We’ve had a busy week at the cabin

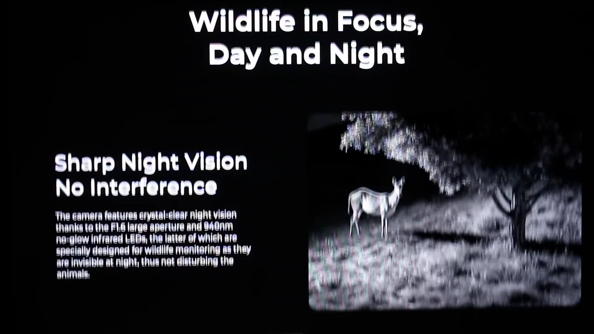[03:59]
this is the picture of the night vision with no interference